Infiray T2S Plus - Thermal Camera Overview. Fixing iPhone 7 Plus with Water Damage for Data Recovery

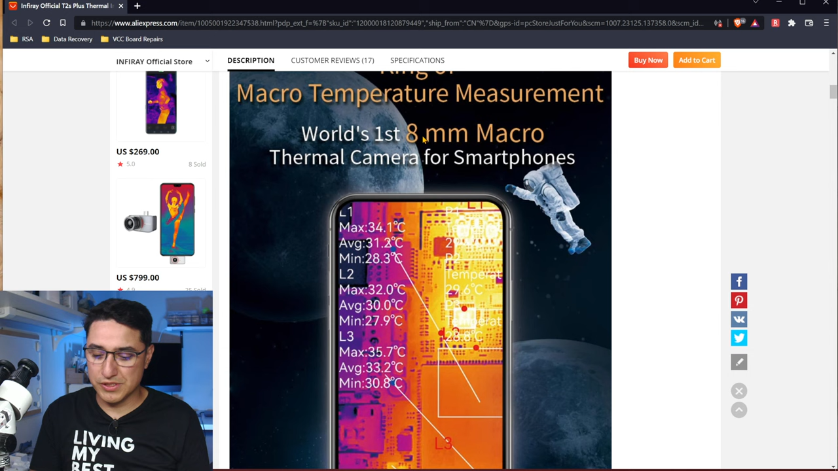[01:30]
That means you can get up real close to the subject, like the motherboard, and have it be in focus, and be able to clearly see the surface of the board. Let's see.
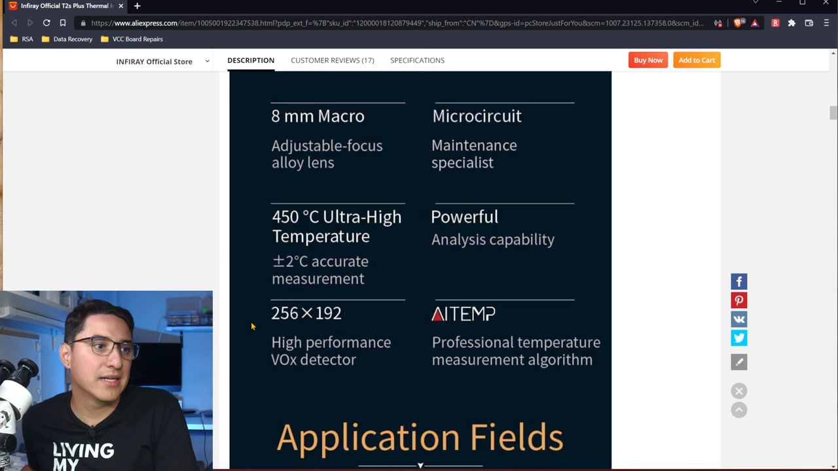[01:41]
It has a 256 by 192 resolution. I believe that's better than the C Compact Pro.
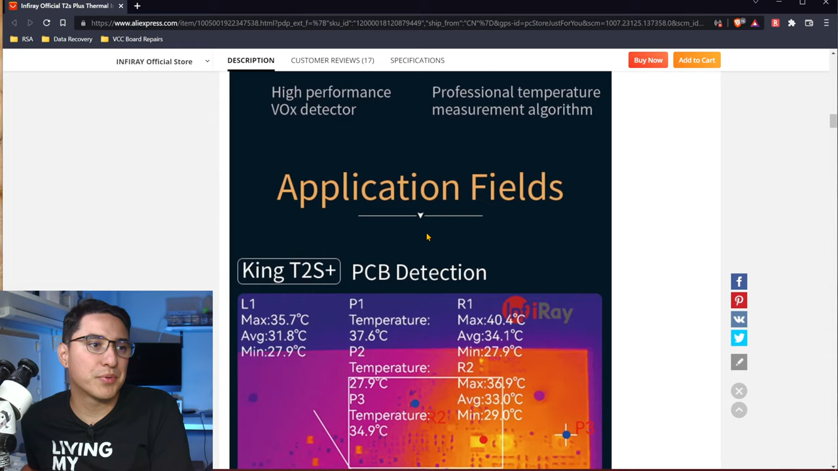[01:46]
Also, one of the other key features of this is that it has a 25 hertz refresh rate.
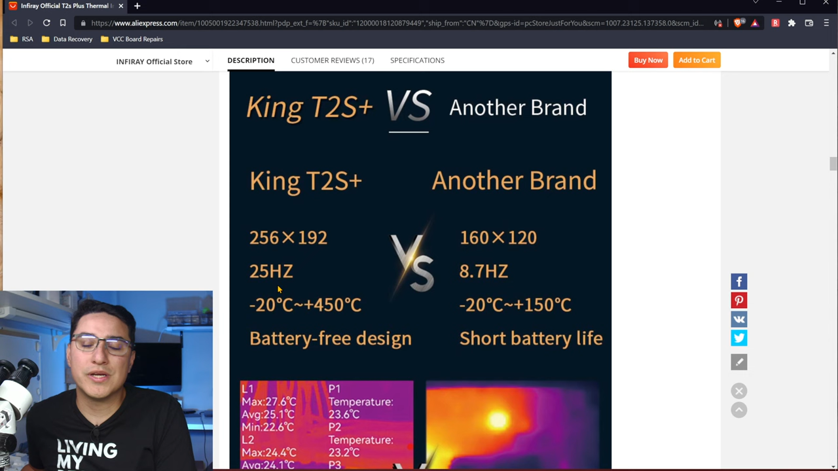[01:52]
That means as you're moving the board around under the thermal camera, it's a lot smoother motion versus the C, which is around 9 hertz.
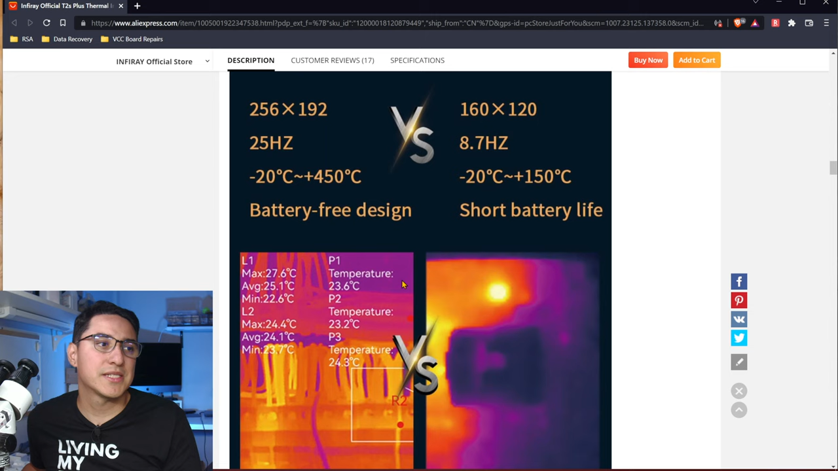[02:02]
That basically means 25 times per second is having refresh in the image versus 9 times a second.
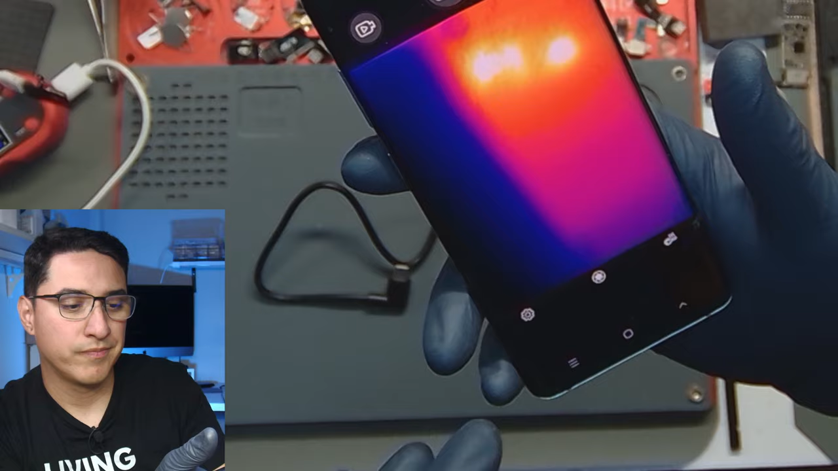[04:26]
But once you install it, what you do is you can plug it in.
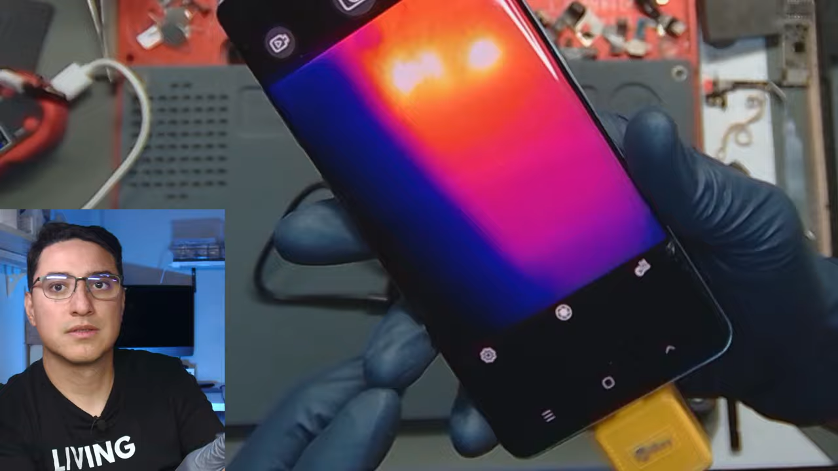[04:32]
And it does click. So all thermal cameras that I've used, whether it's the Seek or this one, it does a clicking noise, which is kind of like it's trying to focus.
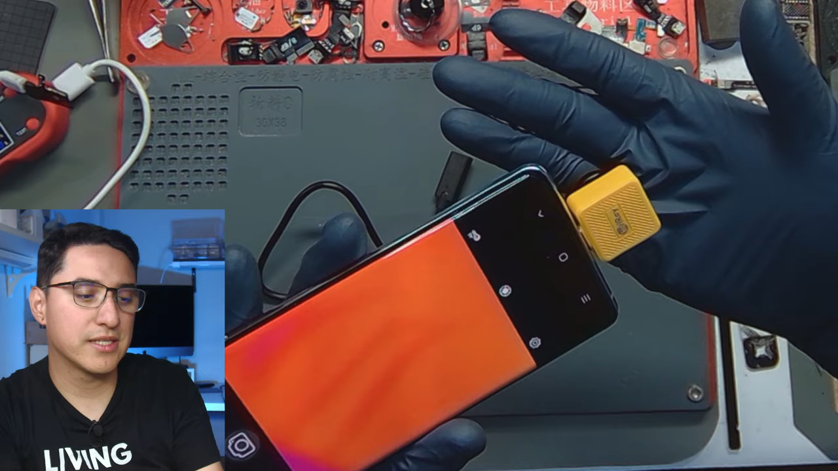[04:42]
So as you can see there, it's not working. So let's get, now that we got it working here on this app, I haven't messed with it too much. So I will like your feedback. Let me know what you want me to test or what you want me to try specifically. But here's kind of the UI.
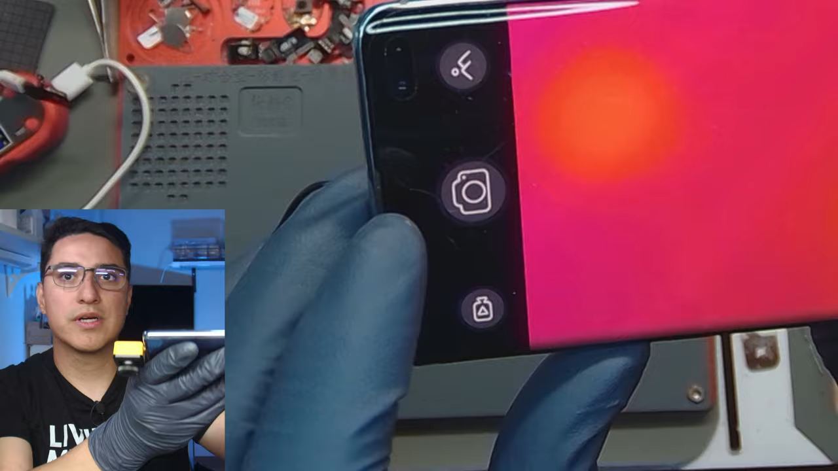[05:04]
So here on the left is the gallery. So if you're taking pictures or videos, you can record within the app itself. Take a picture and then look at the gallery here.
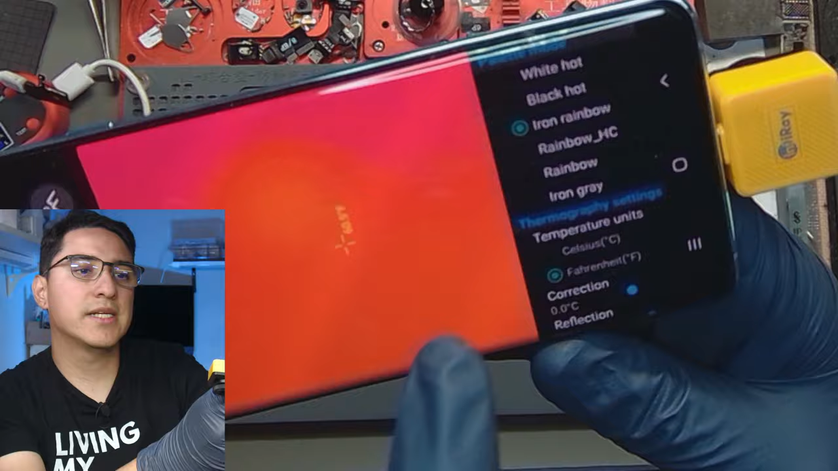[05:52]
And in the settings, you could change the color palette. So if you prefer like a white color theme, a black color theme, iron rainbow.
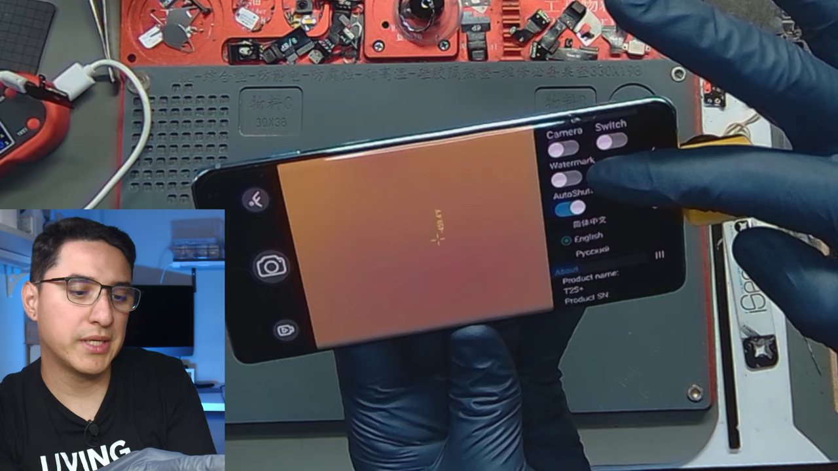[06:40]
It looks like there's Chinese, English, and Russian. And then some specs or like some about info. So let's go ahead and actually get a board under this camera and see how it looks.
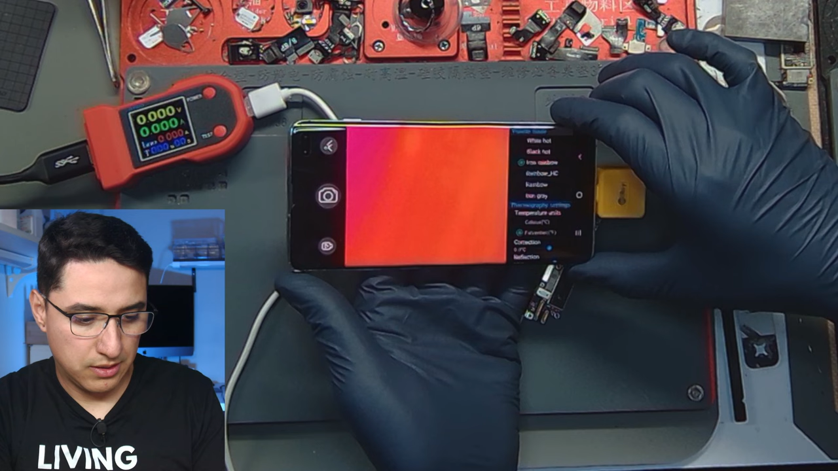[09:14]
Okay. It's kind of hard to see. So I got to be real close to kind of be in focus. So I'm going to do this and back out a little bit and then twist the ring. And then, okay. So now we kind of see the board. It's a little washed out. It's kind of hard to see. You can change the colors if you want. All right. Let me turn on the DT880, which is going to generate a short. And, okay.